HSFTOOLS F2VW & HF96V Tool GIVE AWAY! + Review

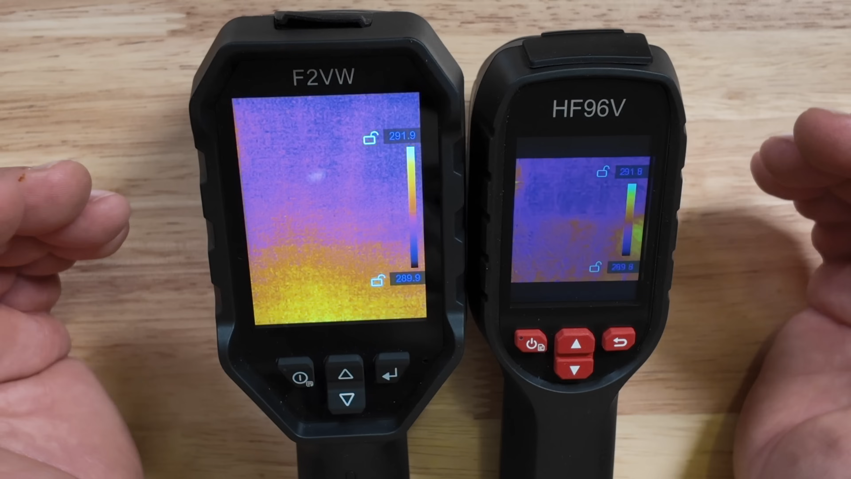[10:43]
So if you have an area that you want to narrow into a certain temperature range, one feature that the larger camera has is a flashlight mode, which allows you to have a flashlight here on the front.
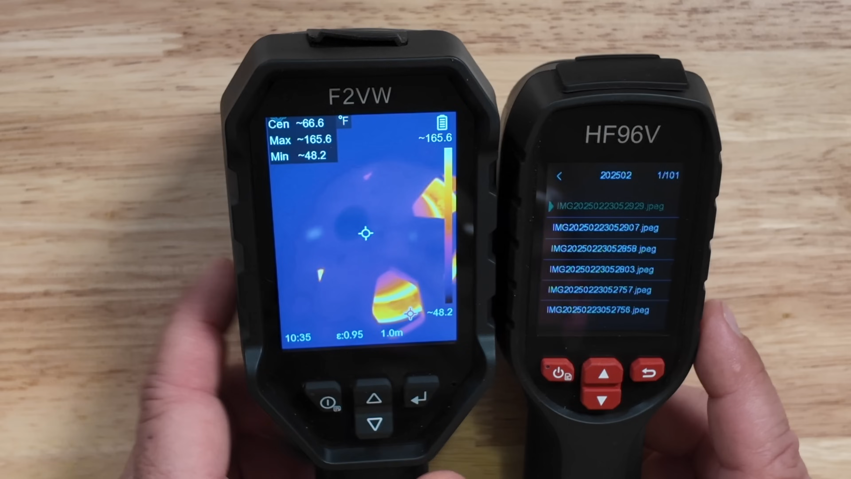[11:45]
This picture right here was of an actual problem we were having with brakes on the Jeep.
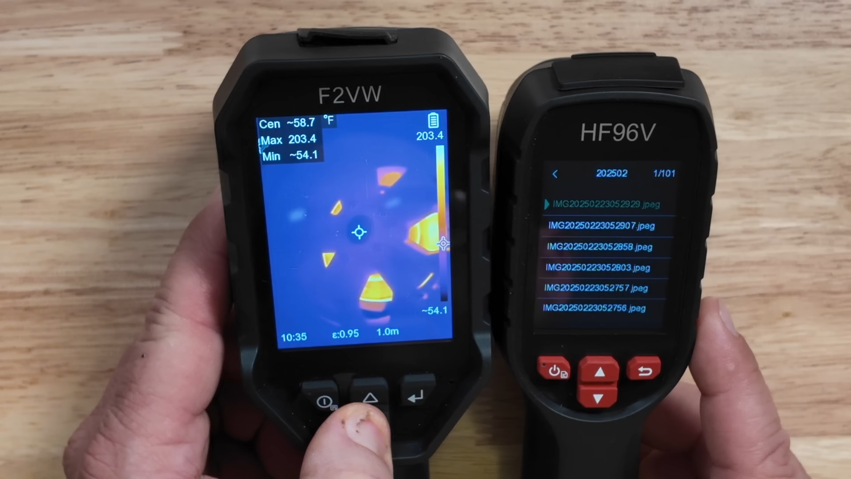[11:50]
On screen: max 203.4°F
And we were able to see in pretty great detail what
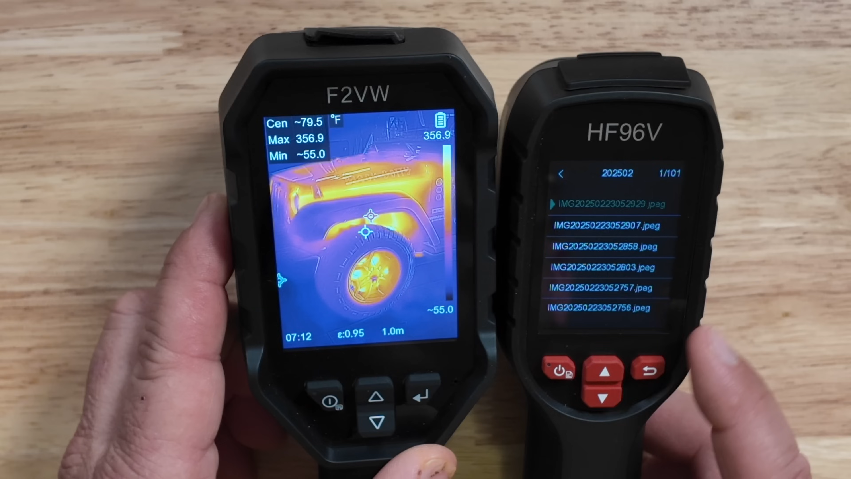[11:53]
On screen: max 356.9°F, scale top 356.9°F
exactly was going on and whether those brakes were dragging or not, just because it had such a difference in the actual temperature.